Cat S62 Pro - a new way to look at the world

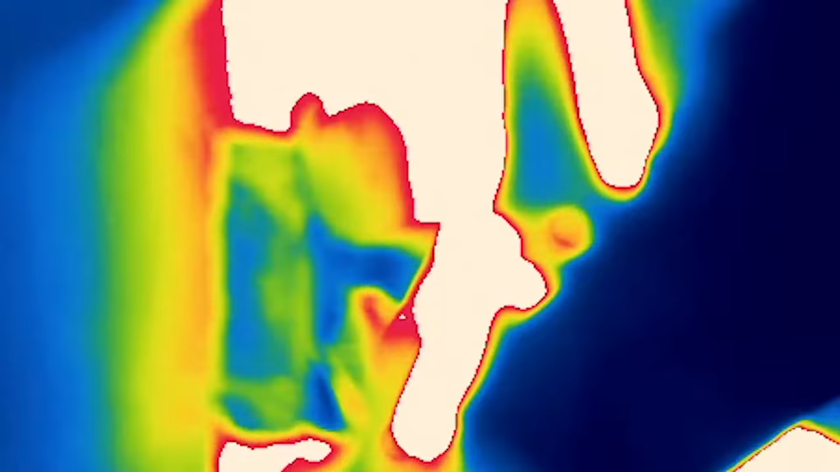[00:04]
Everything on Earth emits or reflects thermal energy.
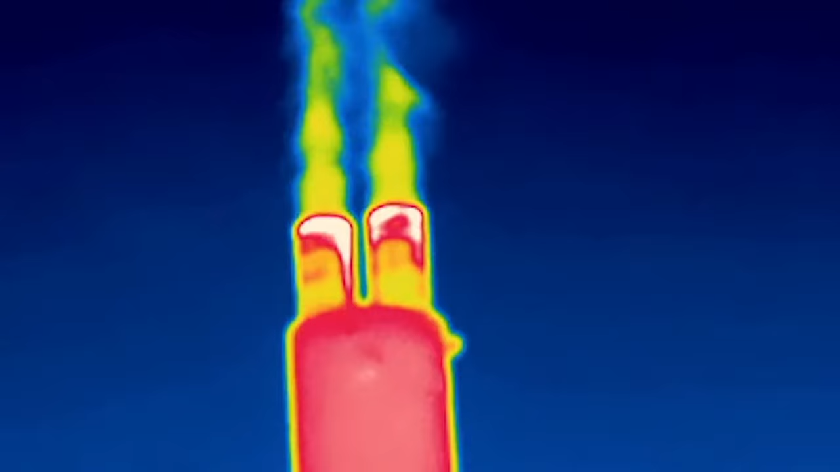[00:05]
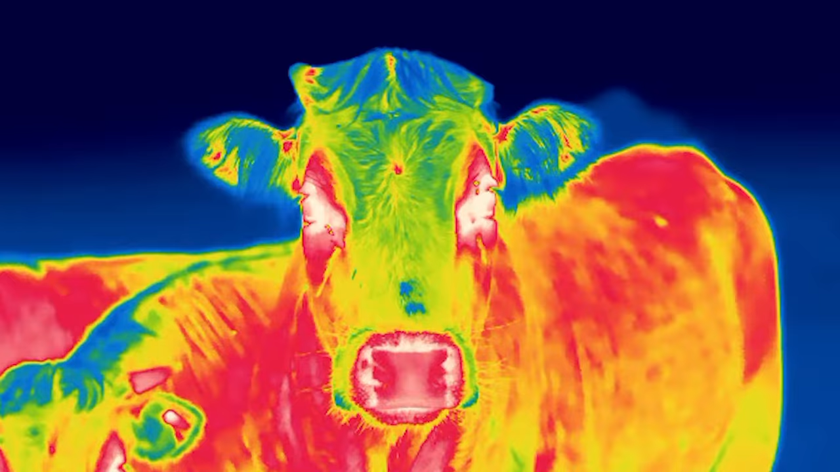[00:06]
The MyFlare app on the S62 Pro captures this energy,
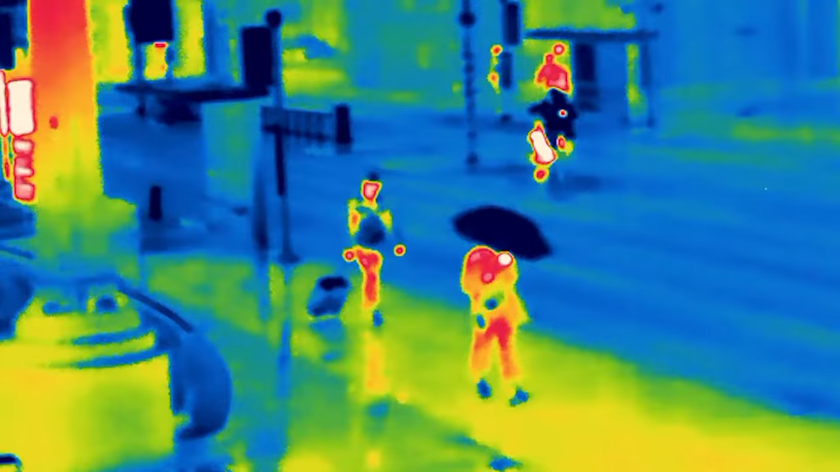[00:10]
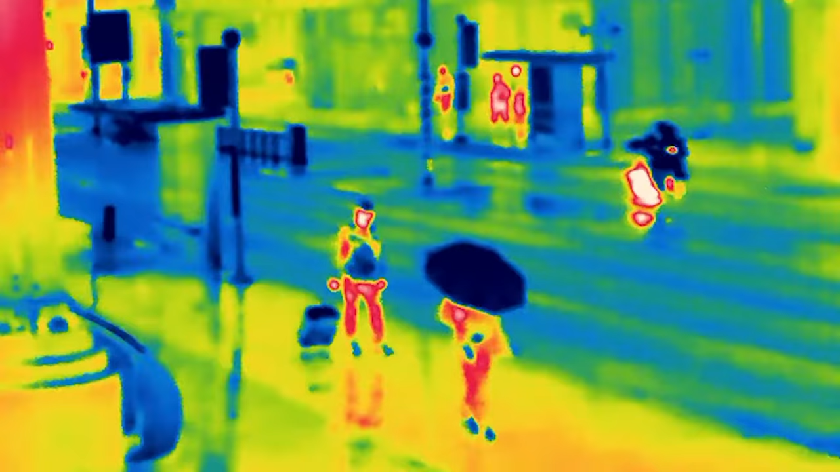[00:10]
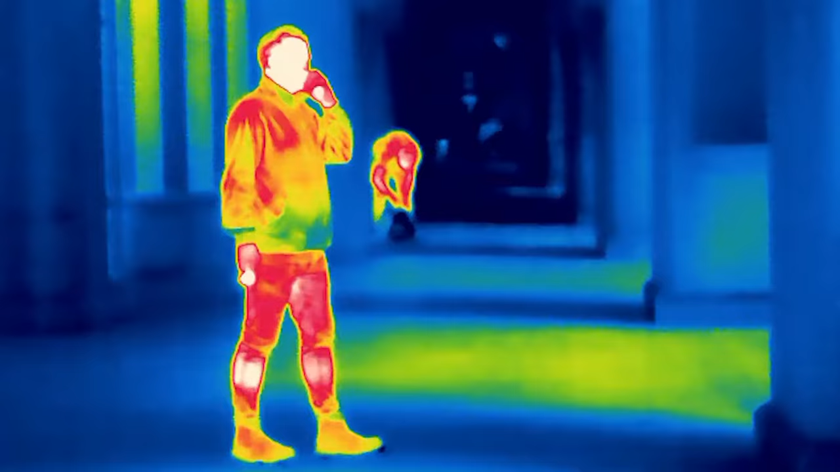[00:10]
instantly visualizing temperatures as different colors.
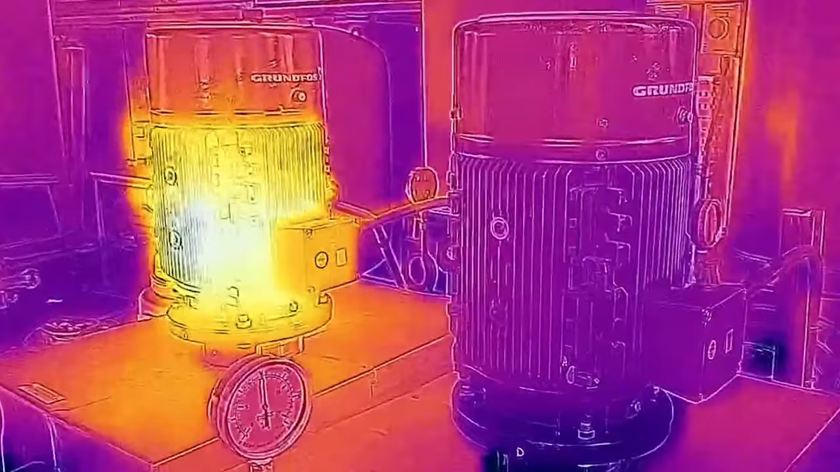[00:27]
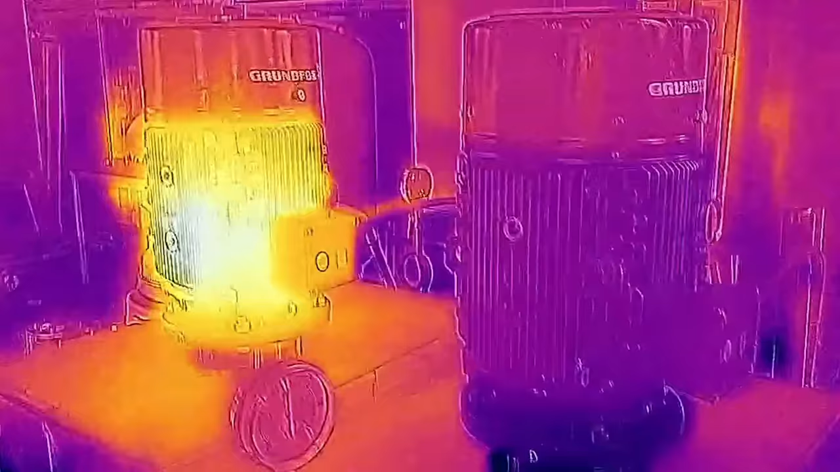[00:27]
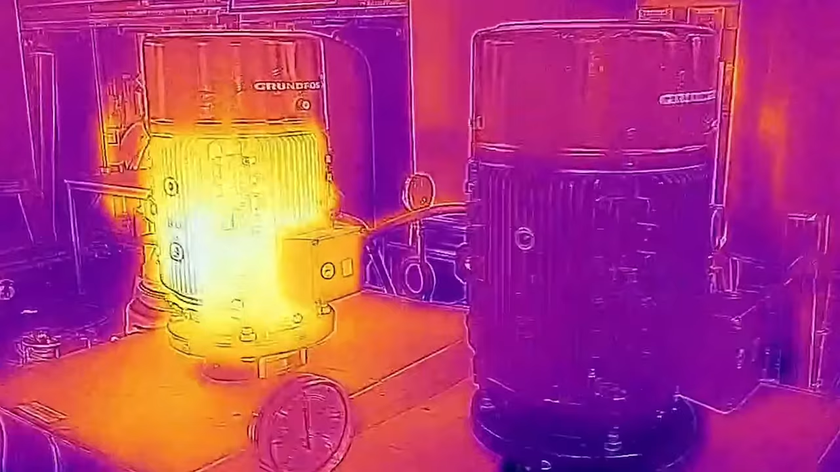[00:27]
giving what's in front of you context.
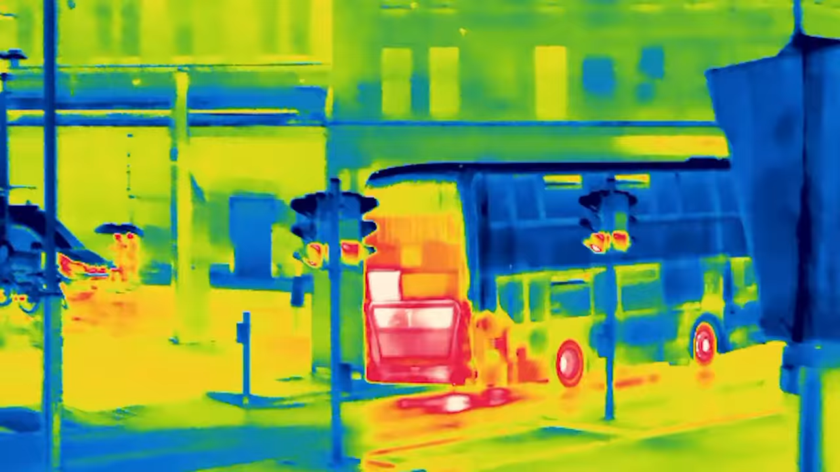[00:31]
You can dial it up or down as you like for more clarity.
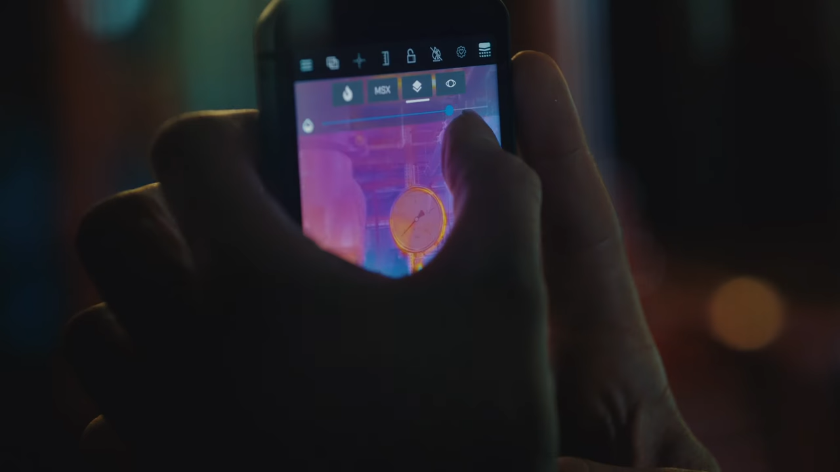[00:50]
You can vary the transparency of the thermal image to